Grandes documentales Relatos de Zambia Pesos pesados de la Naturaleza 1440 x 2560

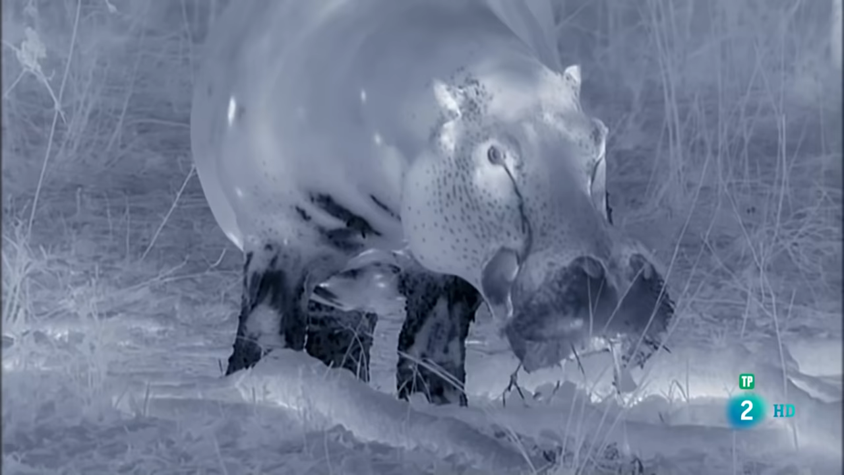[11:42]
Cuando escasea el pasto y se tienen modales que están desastrados en la mesa, se puede tardar toda la noche.
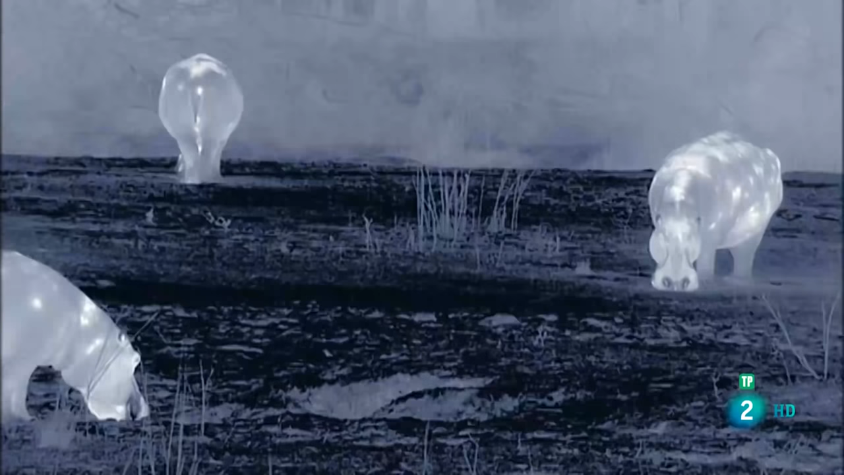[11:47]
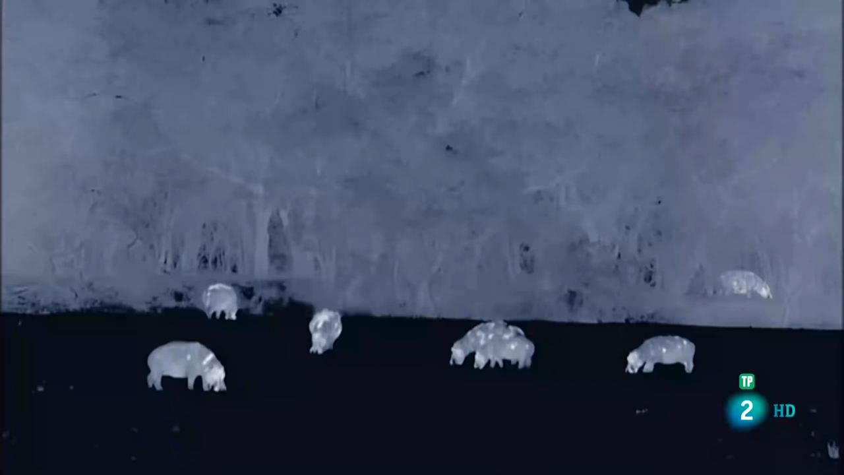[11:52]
En altas concentraciones, los hipopótamos pueden arrasarlo todo a su paso.
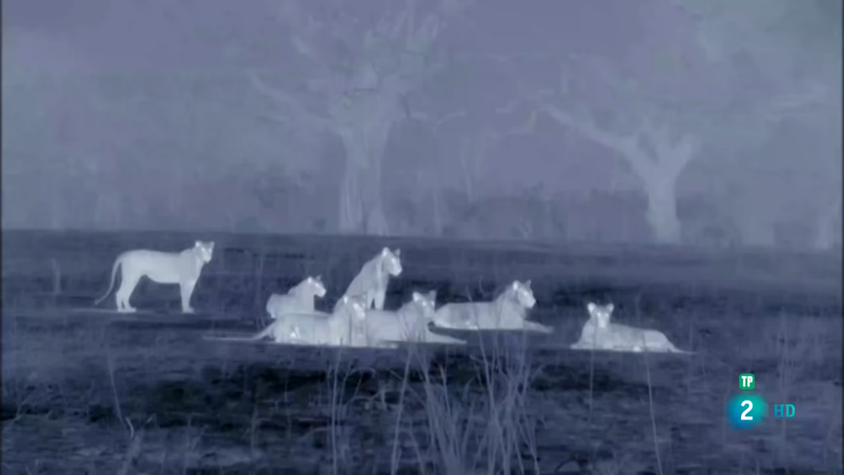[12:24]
es la manada de Ensefu formada por 14 miembros.
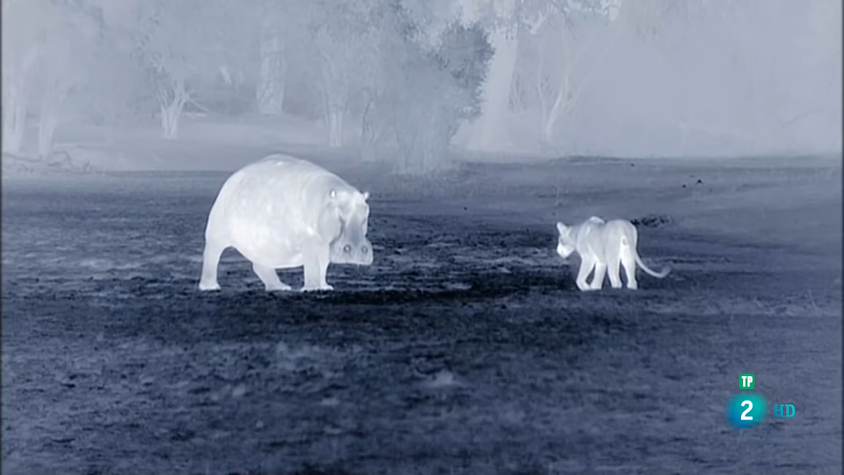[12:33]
Pero una piel acorazada de 6 centímetros de grosor y unos colmillos de 50 centímetros de largo convierten a este hipopótamo en una presa imbatible.
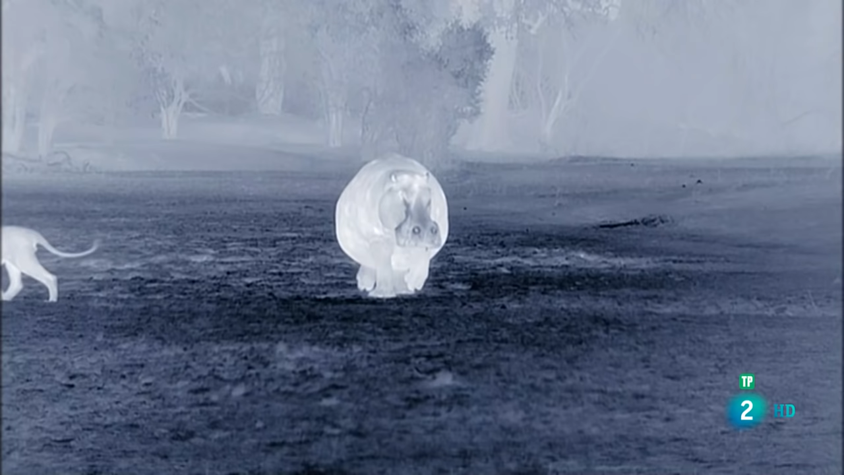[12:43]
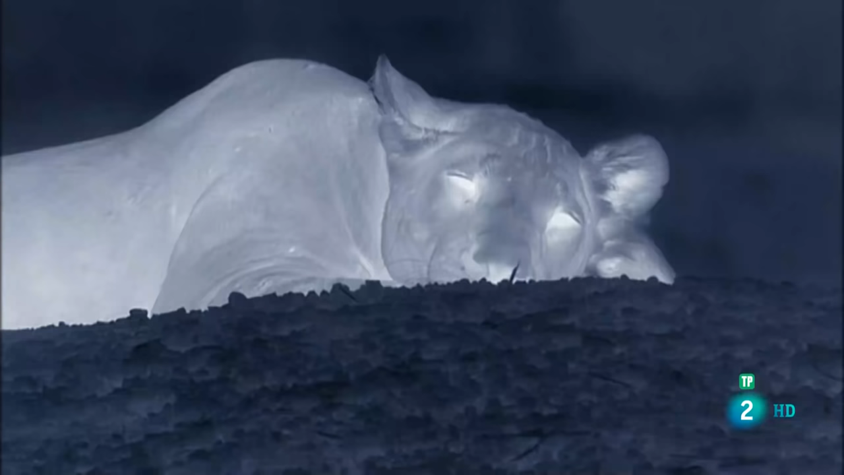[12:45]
Haría falta toda la manada para derribarlo.
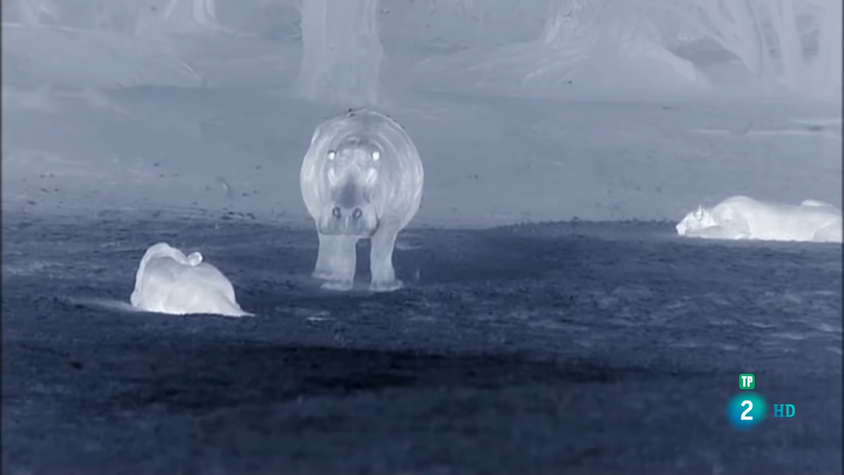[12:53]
Salpica excremento, una advertencia poco sutil a los leones para que se quiten de en medio.
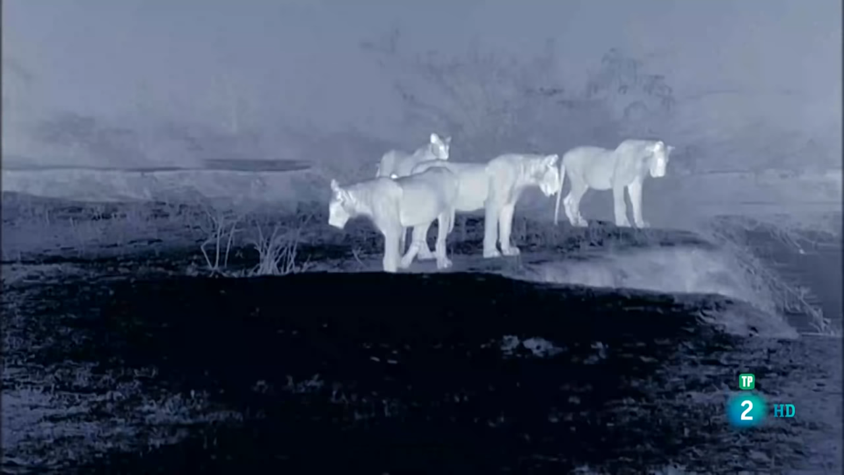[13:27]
Es demasiado grande y fuerte para la manada.
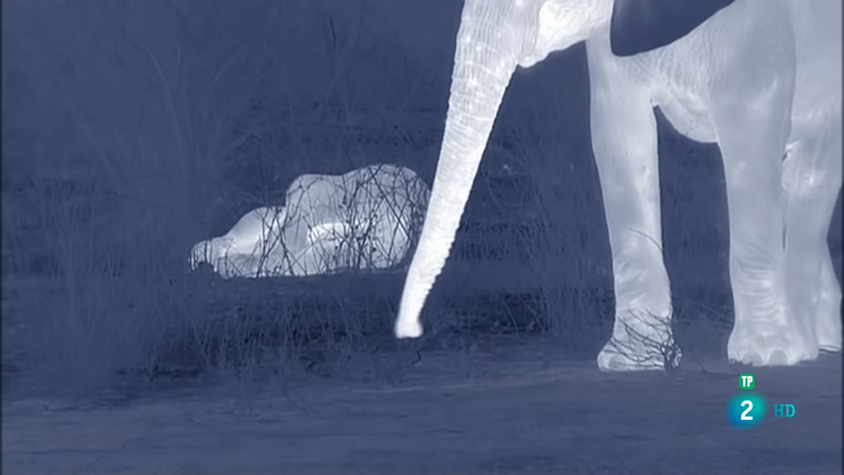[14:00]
Tumbada es cuando más expuesta está esta cría. Pero hacen turnos de guardia para detectar cualquier amenaza.
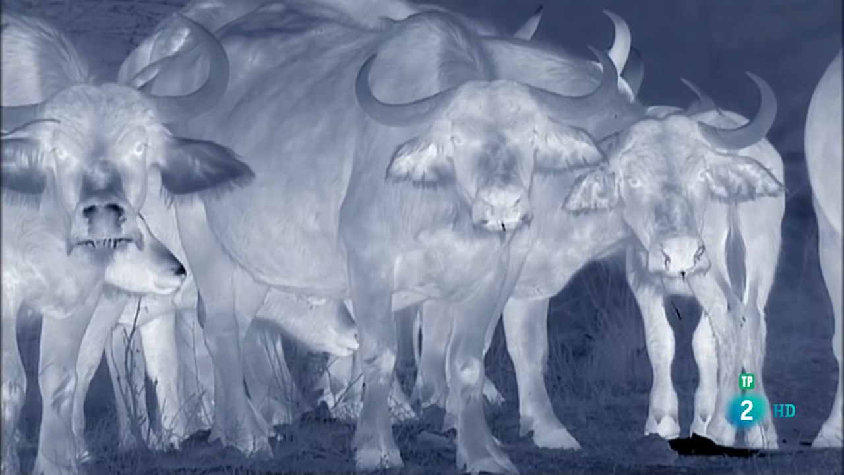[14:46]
Al ser el más ligero de los pesos pesados un búfalo es un objetivo mucho más fácil que un hipopótamo y es la presa preferida de la manada de Ensefú.
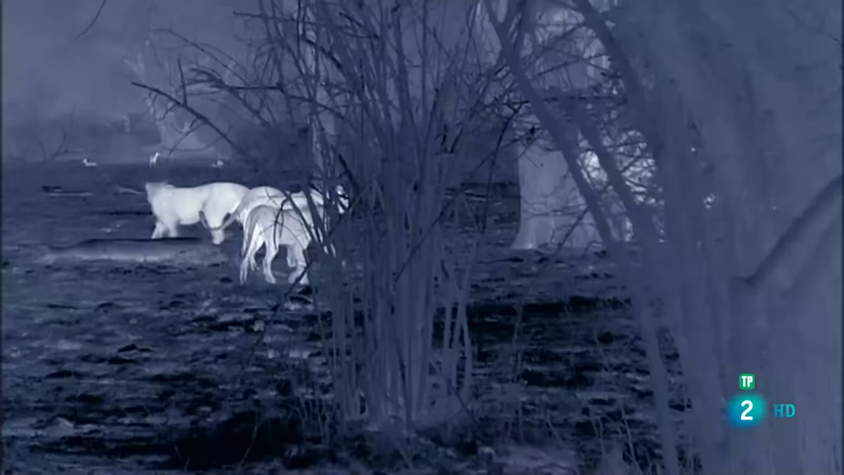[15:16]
Por la noche dependen de su extraordinario sentido del olfato que les permite saber cuándo resistir y cuándo huir.
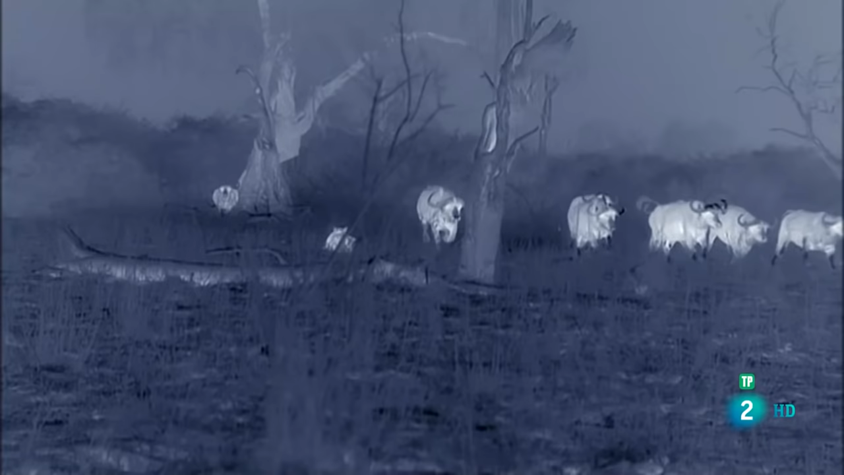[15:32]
la manada intenta resistir formando un grupo unido.
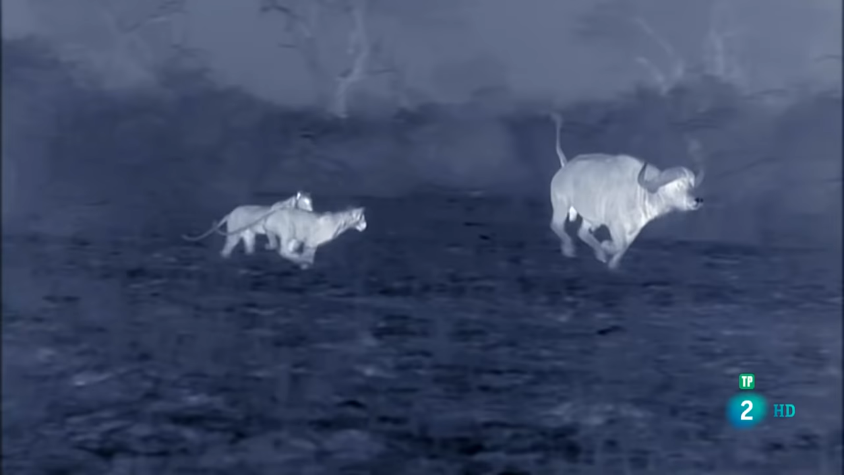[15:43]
Separarse significa quedar en minoría y sucumbir.
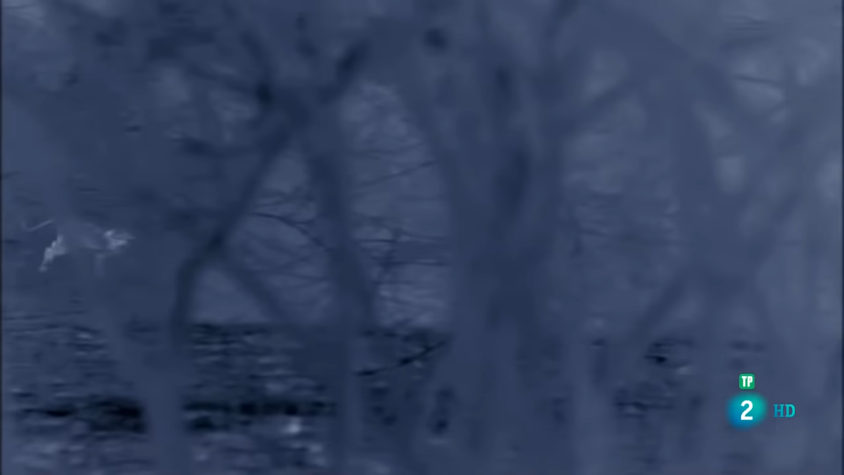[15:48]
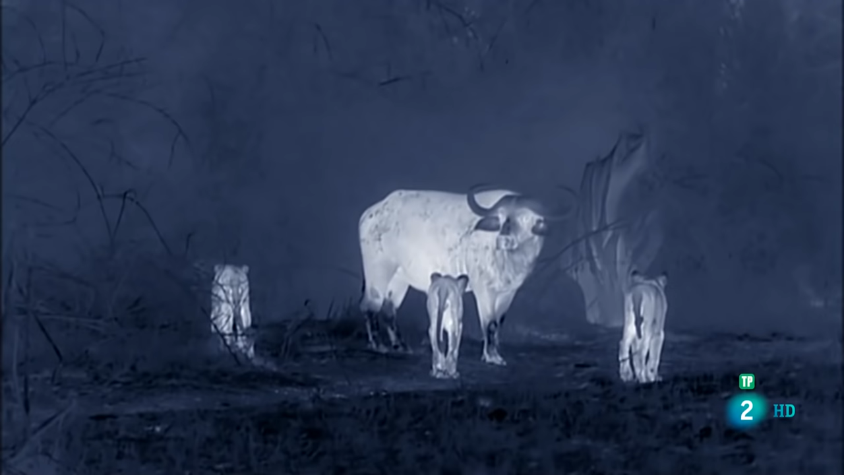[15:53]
este búfalo ha perdido la seguridad del grupo.
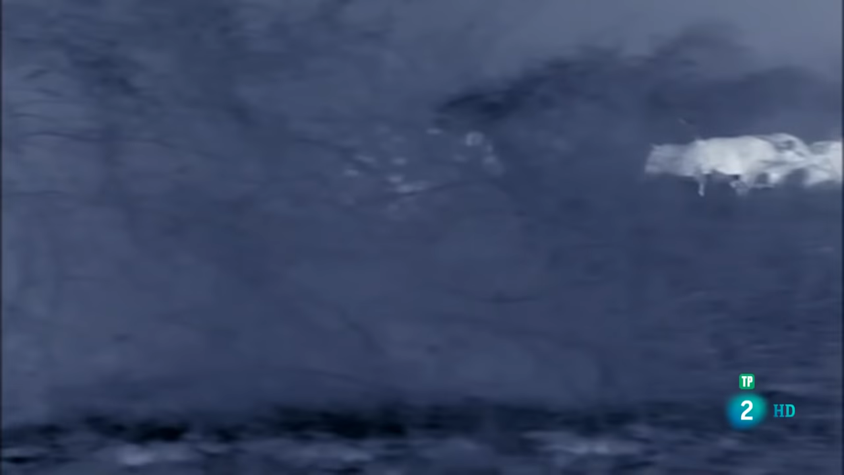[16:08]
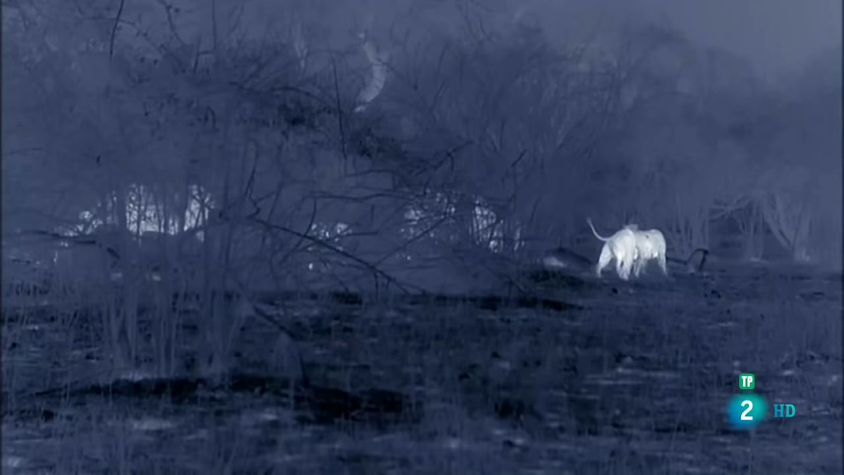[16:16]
pero no está indefenso.
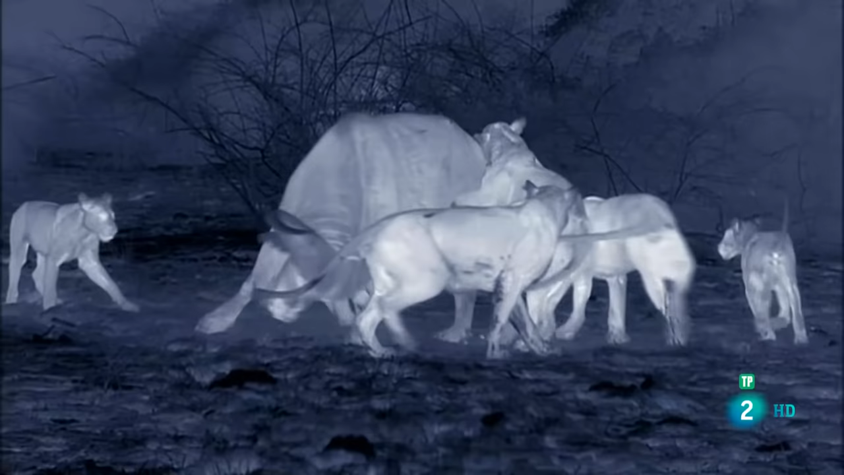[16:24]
Sus cuernos afilados se curvan alrededor de la cabeza formando una protuberancia ósea conocida en inglés como vos.
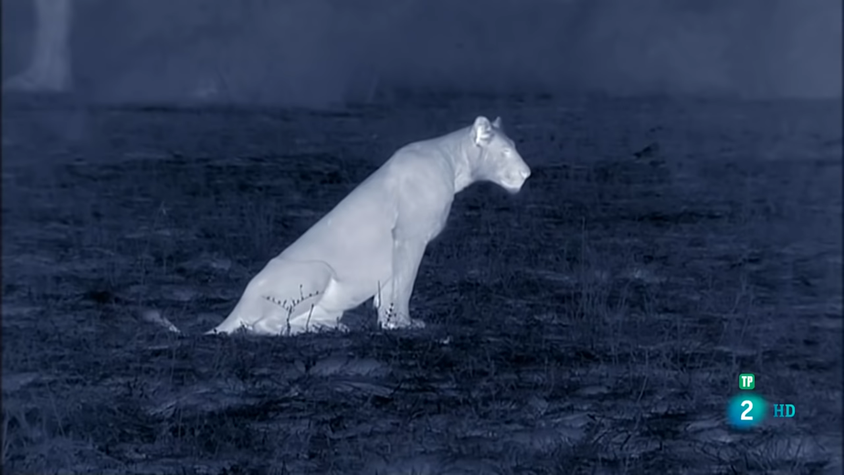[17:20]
la manada de Ensefu tendrá que quedarse con hambre por el momento.